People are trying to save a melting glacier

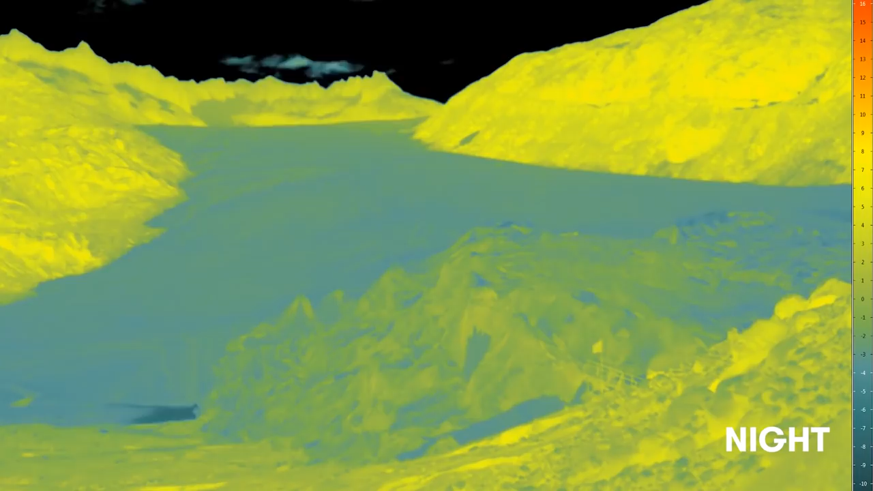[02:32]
We had to put a rain cover because it was raining in the night.
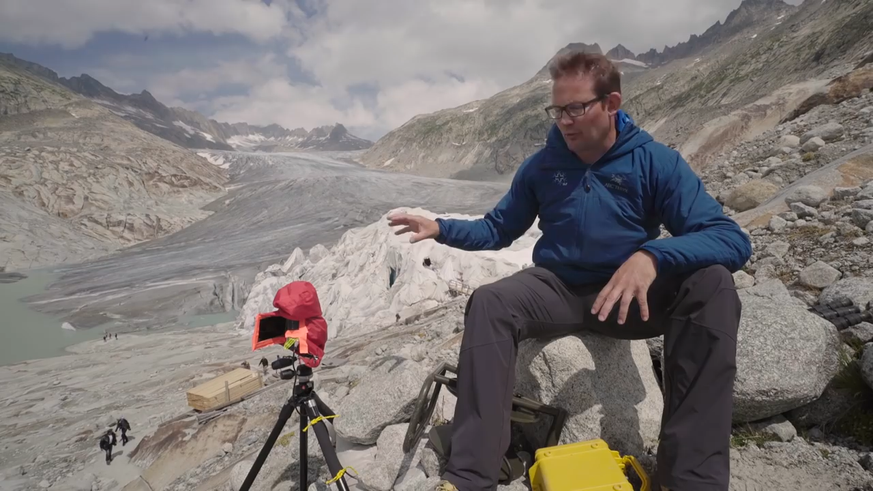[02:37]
And we did that for around 24 hours, taking a picture every 20 seconds.
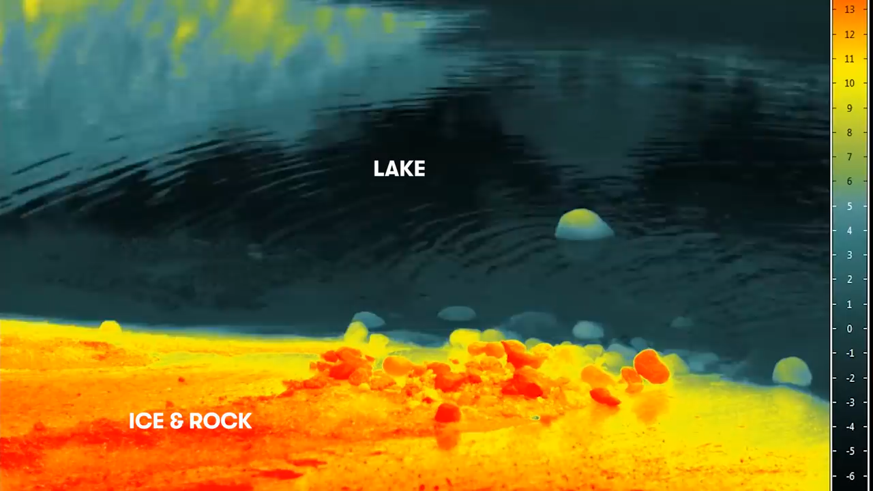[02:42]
The lower part is quite dark. These are very small parts of rocks and mud.
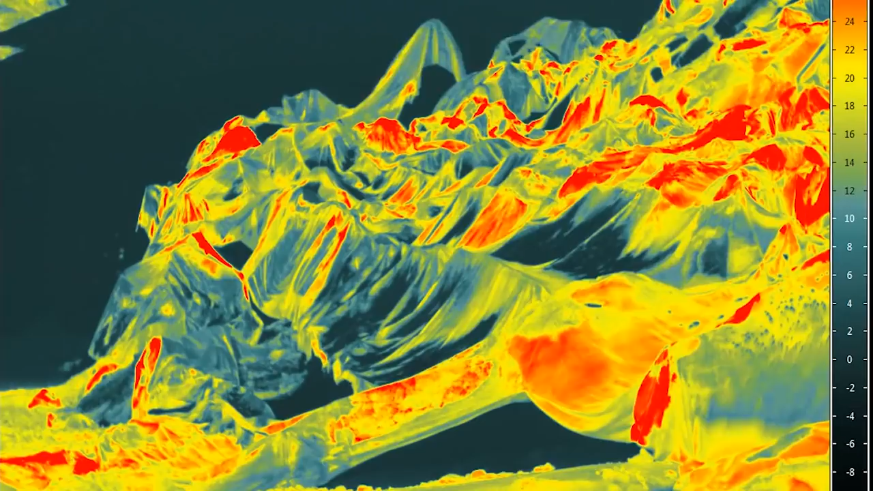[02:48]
But these parts absorb more heat and increase the melting of the glacier.
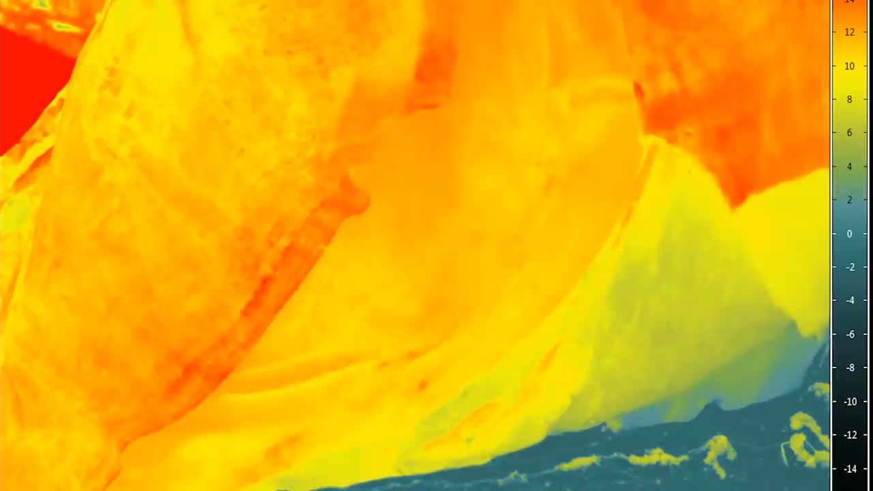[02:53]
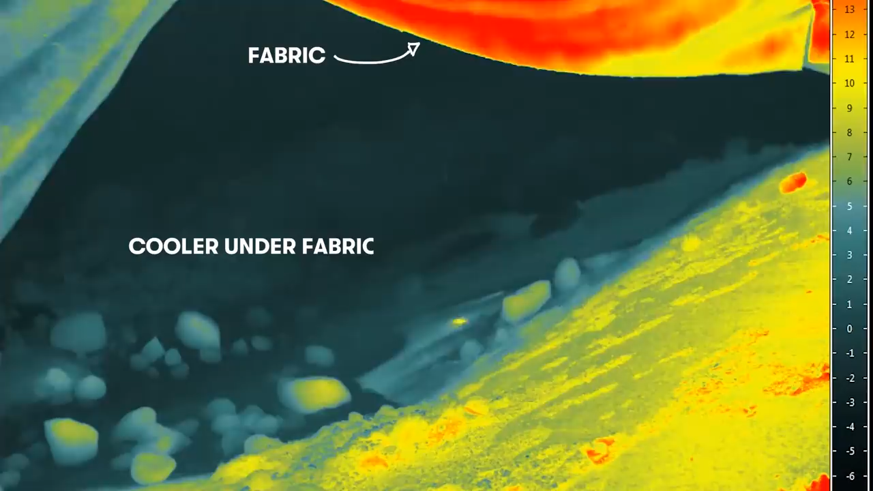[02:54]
And the fabric gets much hotter because it absorbs the heat before it goes down into the ice and protects the ice from the heat.